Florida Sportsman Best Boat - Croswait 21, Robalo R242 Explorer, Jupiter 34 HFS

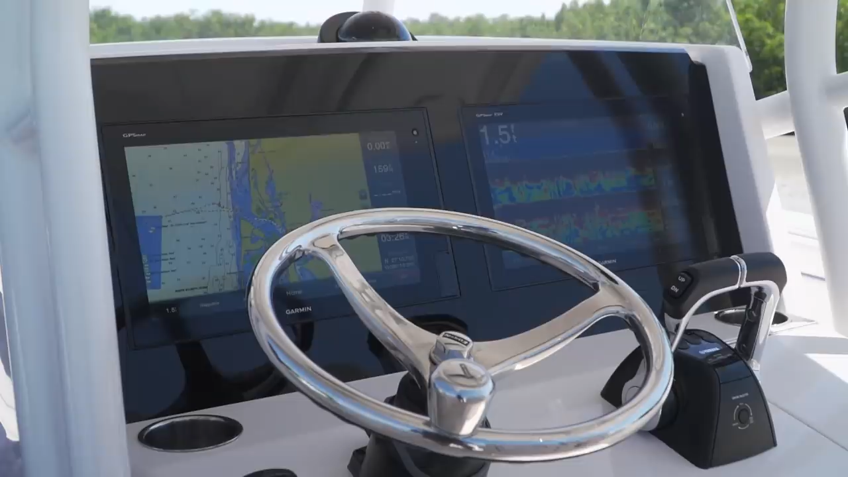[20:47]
You can show everything on there that you need to show.